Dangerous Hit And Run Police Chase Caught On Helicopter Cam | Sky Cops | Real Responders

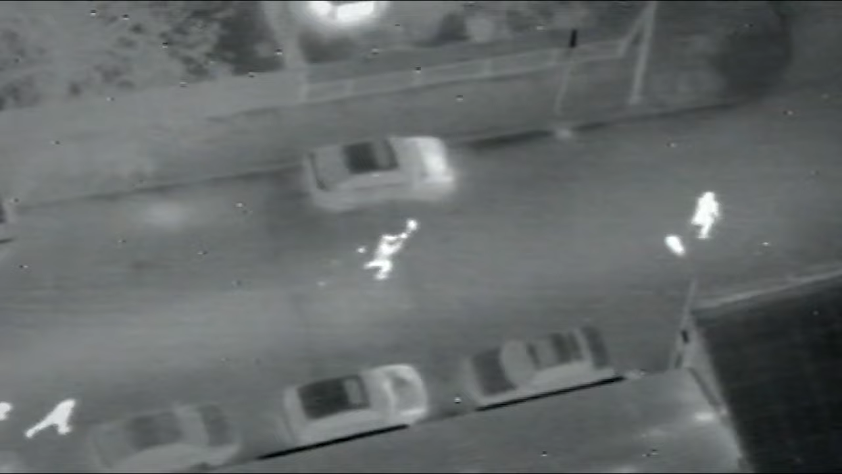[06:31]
Yeah, I've got them. They've been firing at his mates. He is, isn't he? He's shooting them. It's the first year I've seen gangs battling it out on the streets with fireworks. You see people doing some stupid things with fireworks, but to see them shooting rockets at each other down the road and then bouncing off cars and houses was pretty amazing.
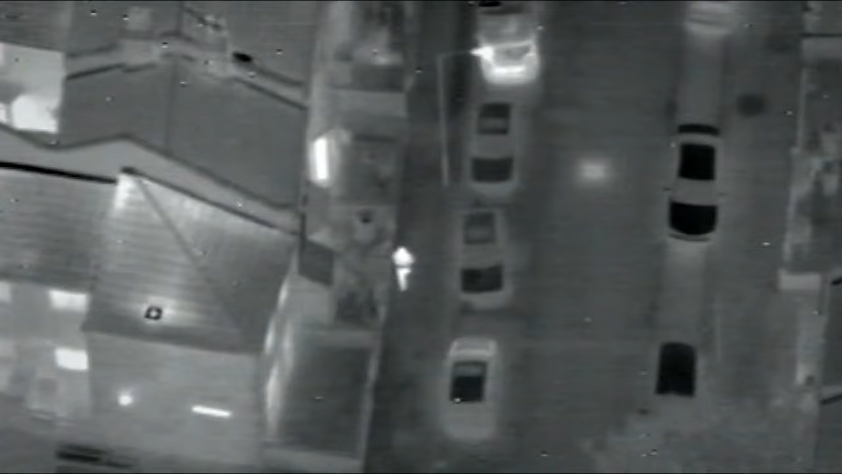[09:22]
They seem to split up. We've got the main group that were last seen firing these fireworks. Seriously, we're Peckham High Street, about 60 seconds. That's all received. Either they're not thinking or they're on drugs or drunk.
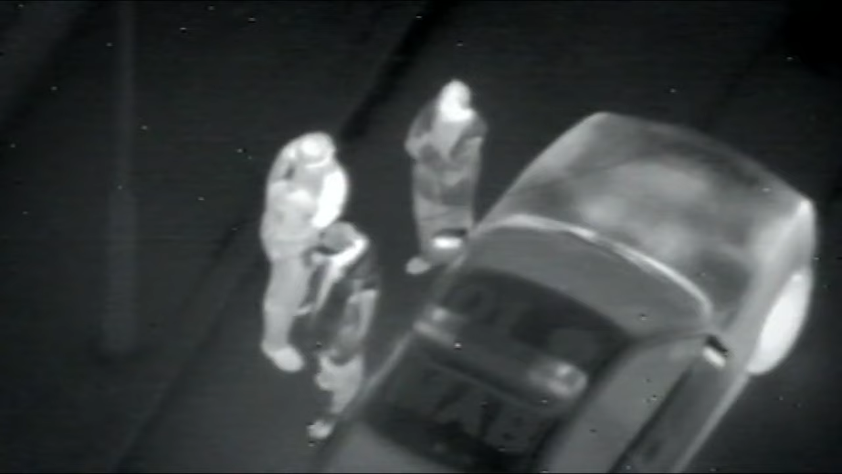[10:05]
Thank you to Mike 3 and the other unit that assisted with the firework bandits.
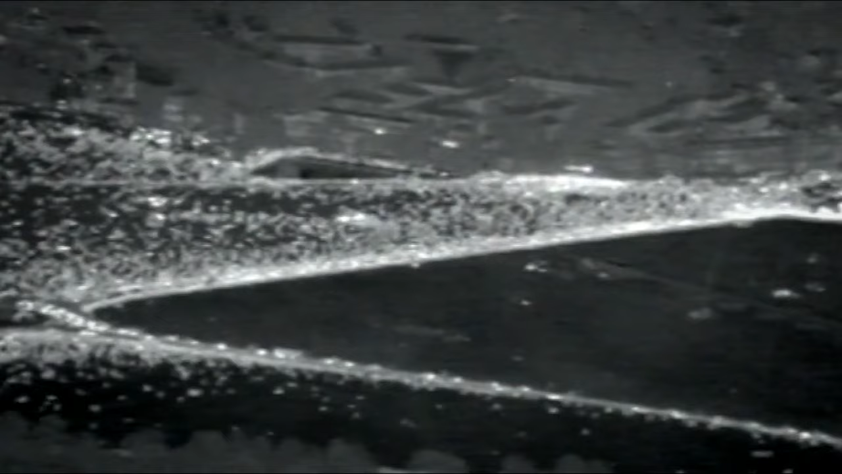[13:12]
They're obviously still waiting for the fireworks to go off. So nobody's brought a match. Who's got the light? I thought you had it. The primary role of the aircraft on an event like this is public safety. So we're able to monitor the crowd.
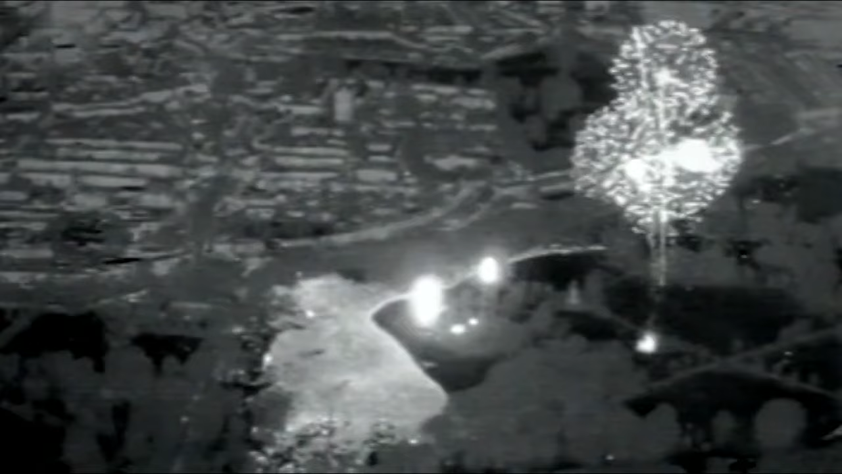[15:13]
Golf Delta 99, we're over the top, we've got any further. The steamers have escaped on pushbikes, and officers on the ground have lost them.
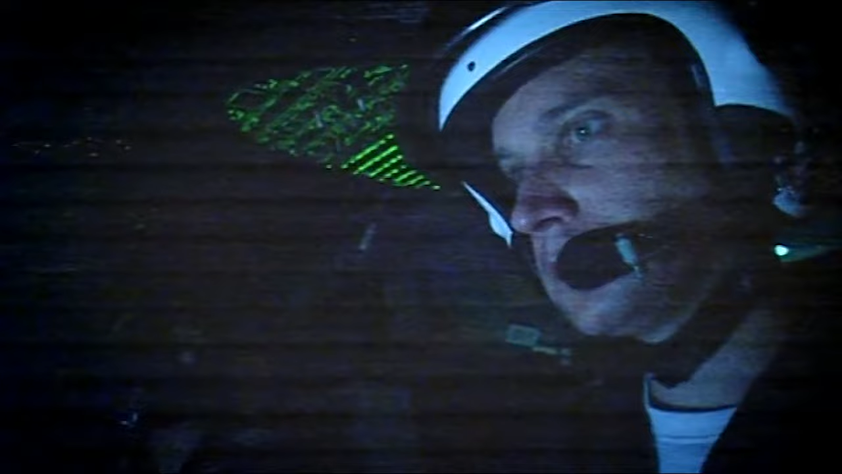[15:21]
Down now, yeah. To the right of that, I think. The Sky Cops need to get lucky.
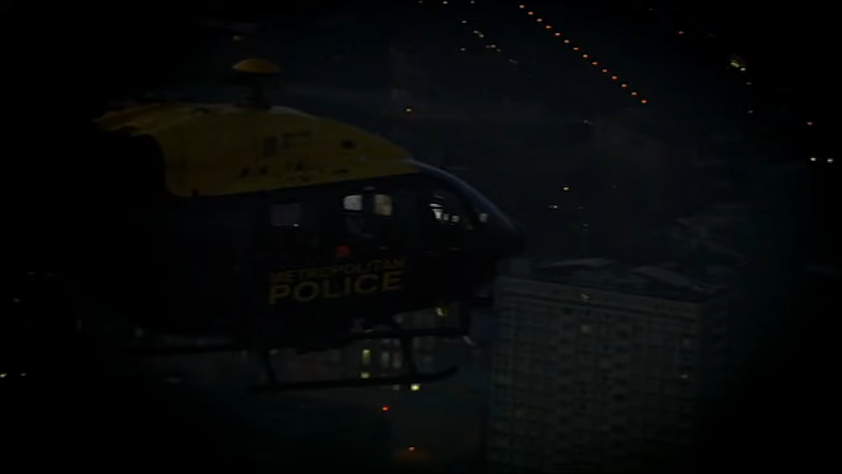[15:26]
Right, come right, come right, only right, only. Down a bit. Down. In there, fire.
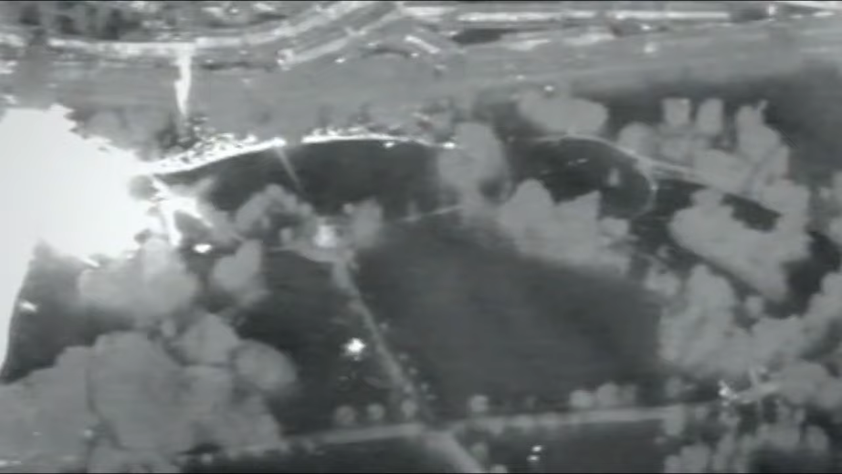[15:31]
Okay. Yes, 99, we've got out of suspects if you want to assist. They're now into road towards McCaffrey Road, other.
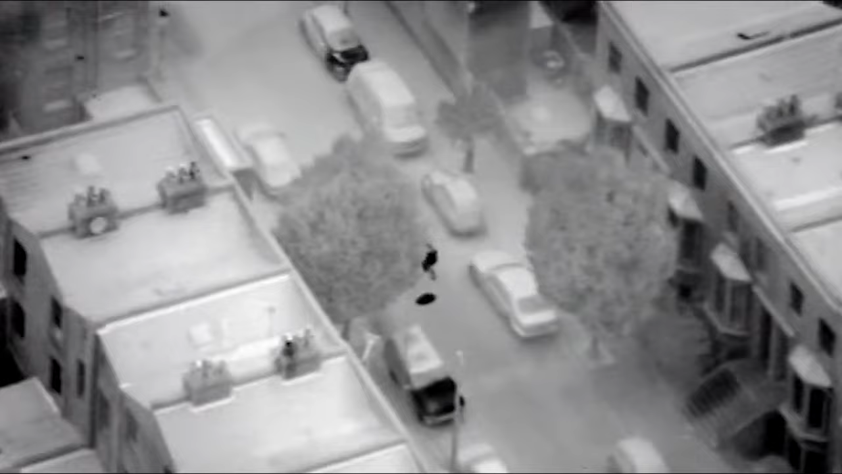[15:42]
The steamers clearly know where they're going and the risks they must take to get there. Oh, go on. Oh, oh, oh.
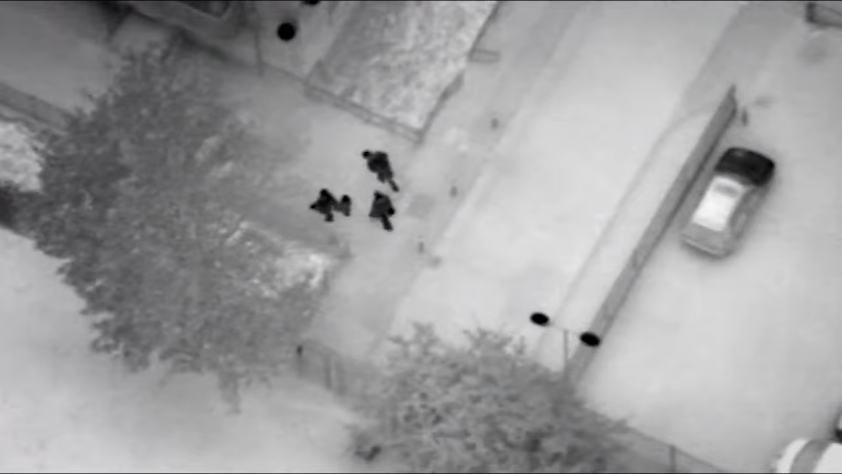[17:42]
hoping some at least will give the Sky Cops the slip. What one are you going with? All right, it's going to be the one that's going south, Rich. Okay, mate. And gone right towards the building.
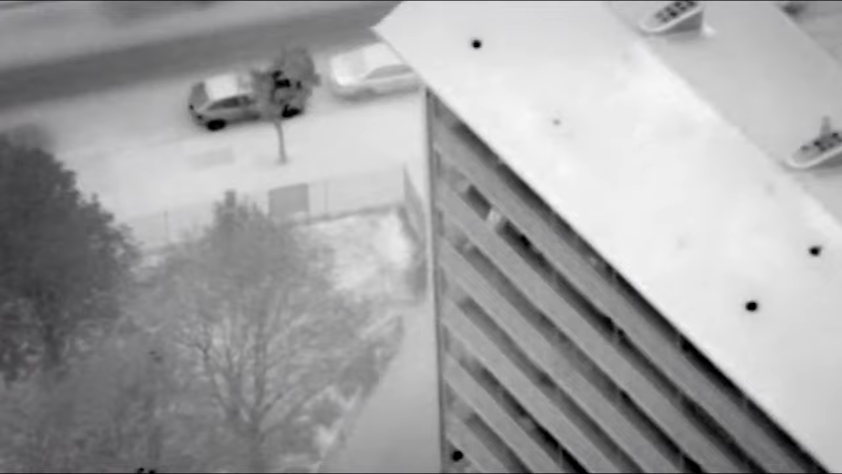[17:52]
They haven't reckoned with an adversary as determined as PC Boxall Hunt and his thermal imaging camera.
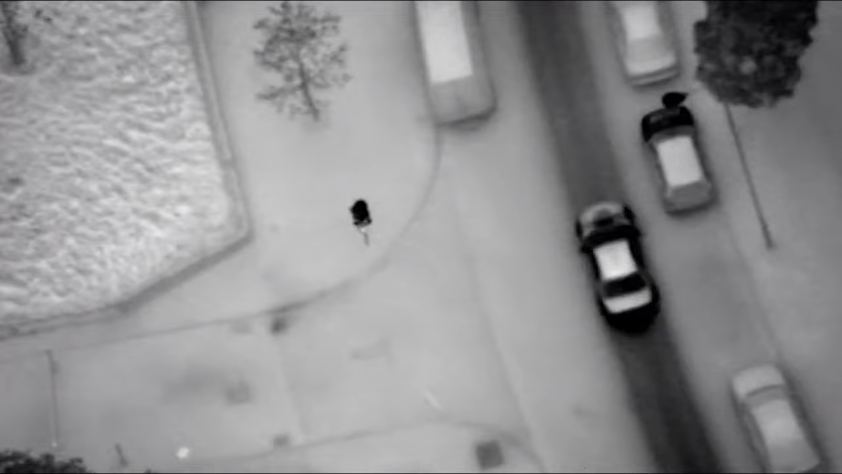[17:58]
Where's it gone? Where's it gone? It's double back, mate. It's come back towards us, mate.
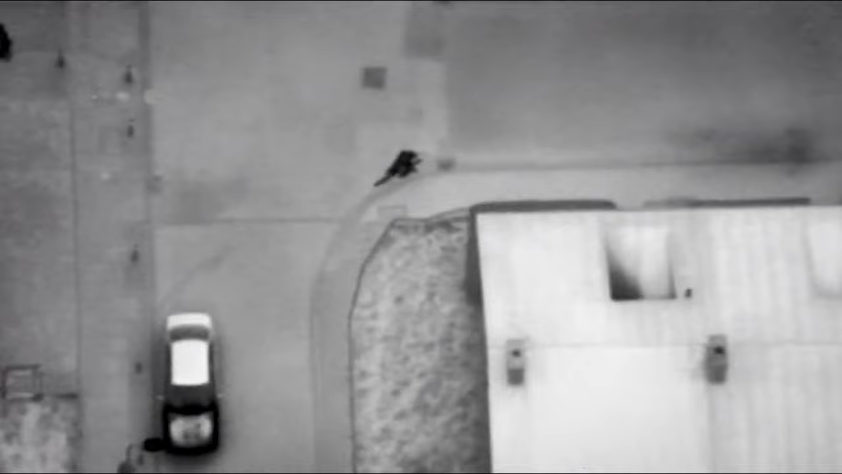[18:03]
Also determined to catch the steamers is the Sky Cops pilot, Captain Anderson. Oh, they've gone in that block of flash.
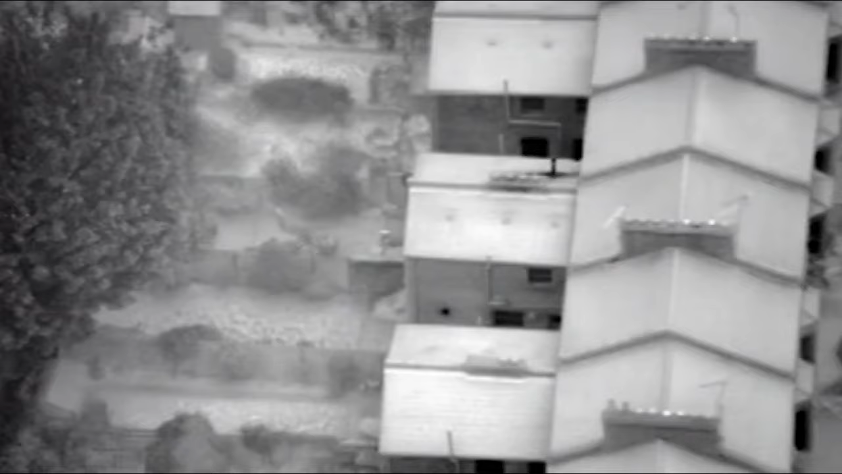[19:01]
He's out the back, out the back, out the back. All units wait, we've got a runner out the back. Dog van, go to the rear guard, runner out the back, Honor. Dog handlers are already at the scene, and the Sky Cops must get them to where the steamer is.
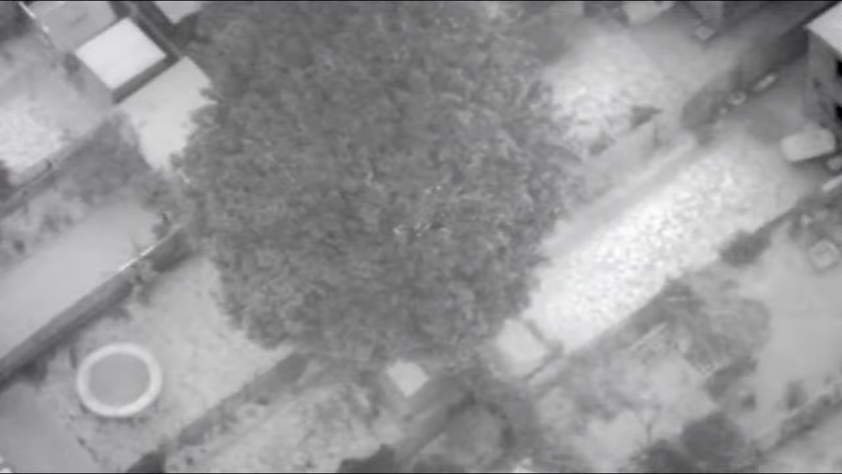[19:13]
99, can we get his guards to contain, please?
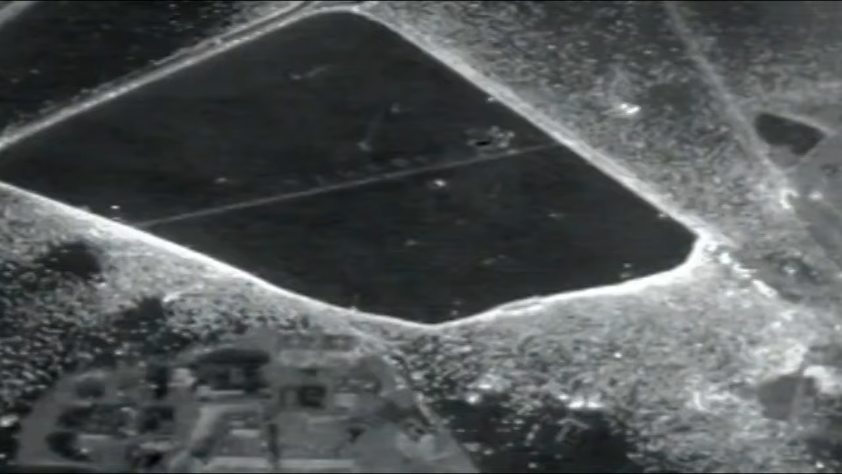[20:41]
Keeping us a wide orbit, 1,800 feet.
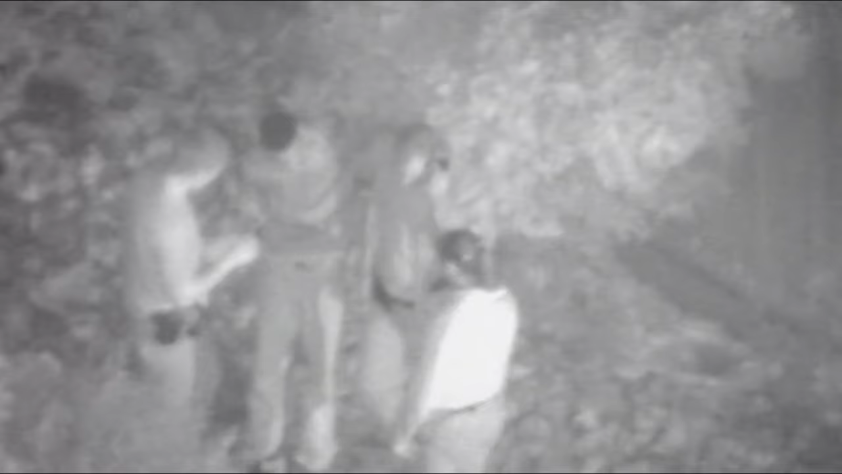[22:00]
Well, he's going to be in the address somewhere. Unless... No, he's going to be in there. We would have seen two come out, wouldn't we? Right, what we'll do is we'll review the tape.
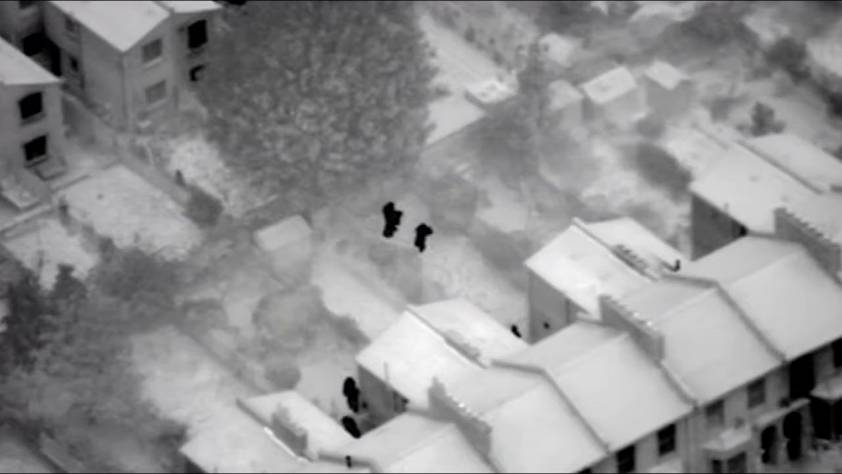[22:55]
With the house surrounded, there's not much more the Sky Cops can do except head for home. No problem, I can't assist you anymore. We've got tasking elsewhere now, so we have to leave you to it.